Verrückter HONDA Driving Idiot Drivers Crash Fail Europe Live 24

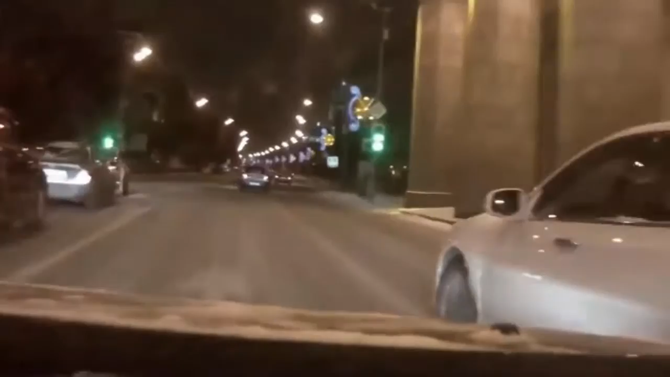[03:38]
У нас тут целые спорные самоспортали, говорят, ну что вы кошмарите людей,
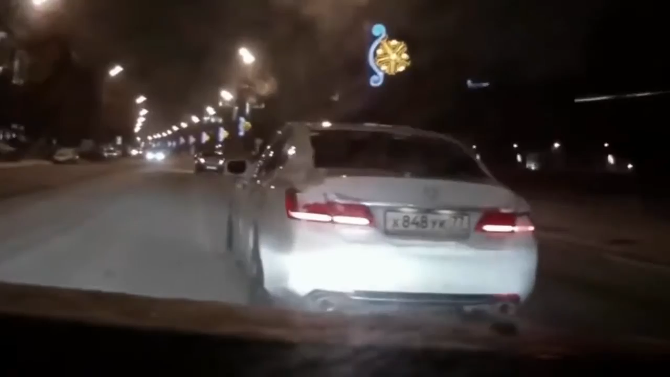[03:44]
не надо пугать их снегом, мало его еще для этого времени года. Вот на Варшавке асфальт, спасибо дорожным службам, тут же сам Белл пишет, никто не убирает у нас во дворе.